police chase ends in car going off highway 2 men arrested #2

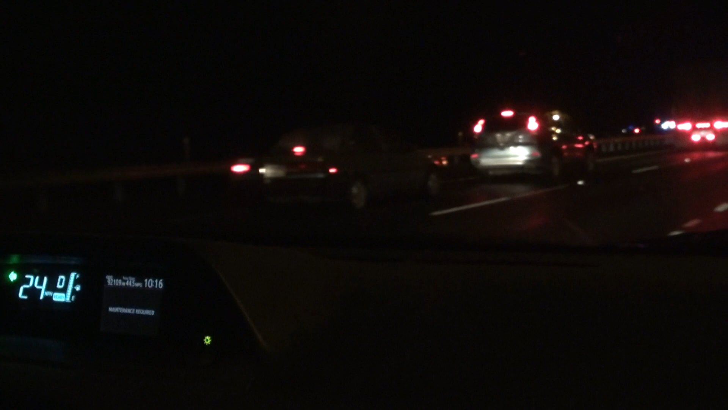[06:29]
We got a good cancel. Can be clear. Oh, I see. You want to copy the alarm cancel. The people will be back on the hazard on Holiday Street. On your rock. Taser? Thank you. See the lane being blocked off. I didn't make contact yet, bro.